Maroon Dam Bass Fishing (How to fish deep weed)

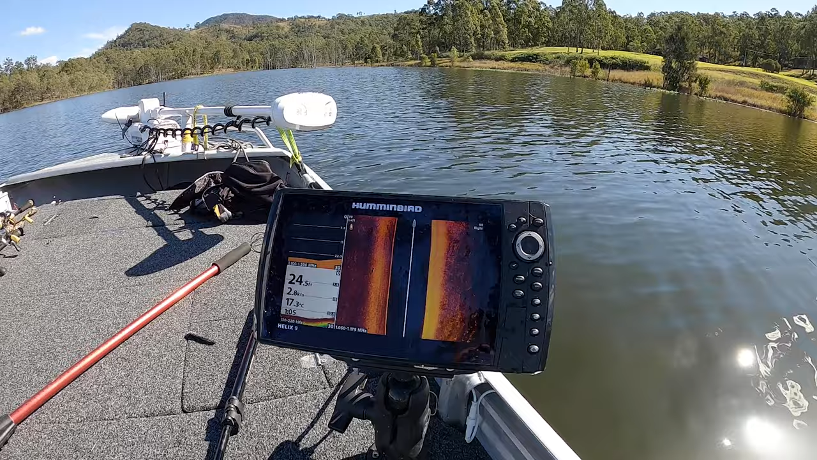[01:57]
Finding where that weed edge is and there's some fish hanging right on the bottom there.
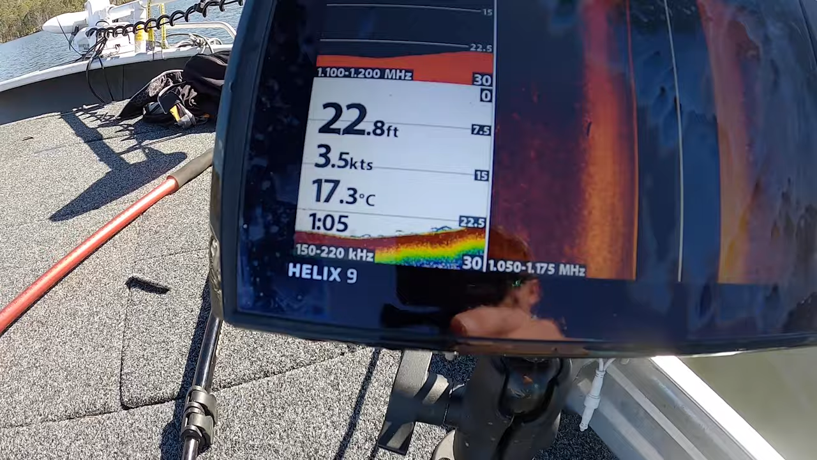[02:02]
On screen: depth 22.8 ft, water 17.3°C
You can see them on the sonar and now on the downscan as well. Just about where that weed will start. So if I push up this way you should start seeing the weed. Being a newly flooded dam as you can see with the timber there but that's a weed.
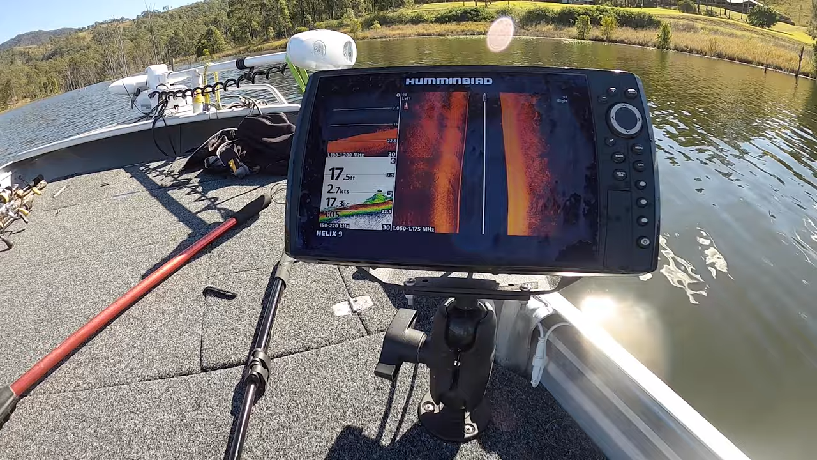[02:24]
On screen: depth 17.5 ft
So it's sitting pretty deep which will make it a bit harder to fish almost. We might not get the jerk bait bite that I like but we'll give it a go.
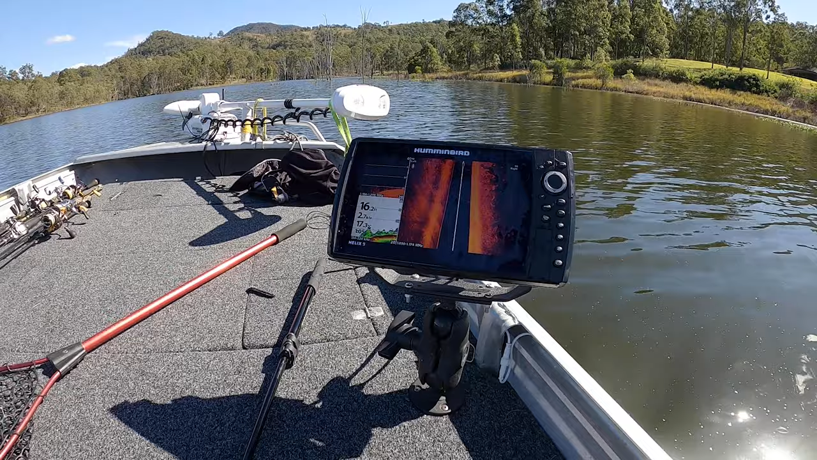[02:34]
We'll also fish all this freshly flooded stuff particularly the sarvo
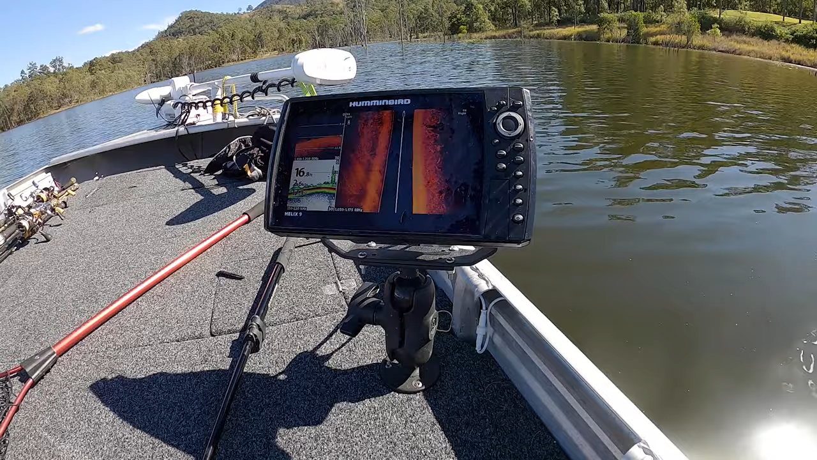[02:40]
but as you can see there a couple of bits of timber in here all the way to the left of me and right of me on the side scan. Yeah it's not bad. So what we're going to do is I'm going to push us over.
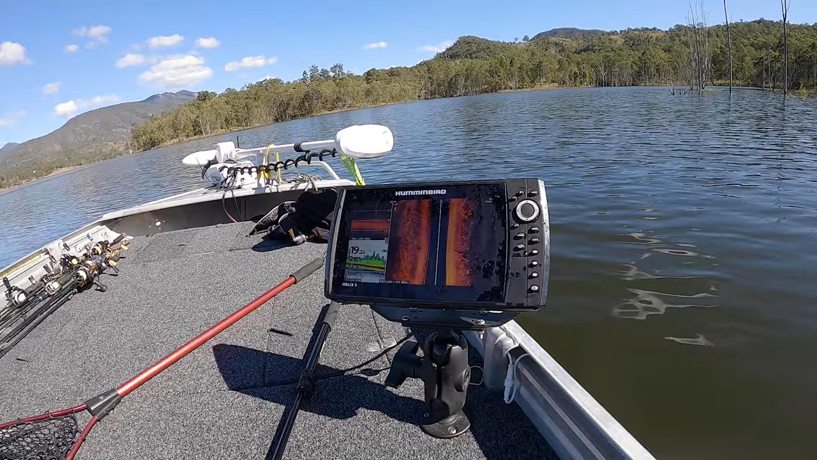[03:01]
May even just start fishing you know. We're not even that far from the ramp but I might just start on this sort of stuff.